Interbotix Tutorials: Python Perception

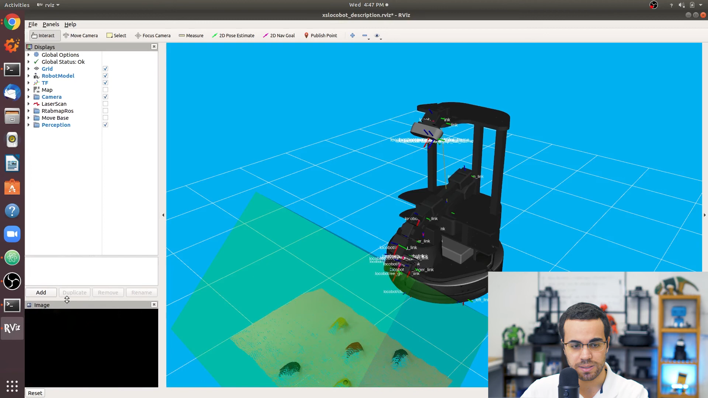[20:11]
Raise this a bit so we can see everything. All right. Oh, we also don't need a crop box marker.